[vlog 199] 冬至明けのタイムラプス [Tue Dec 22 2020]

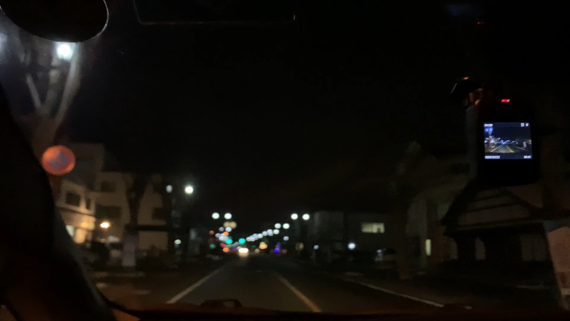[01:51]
あそこね。さすが喜多方、暗いから綺麗だわ。 うん。 お？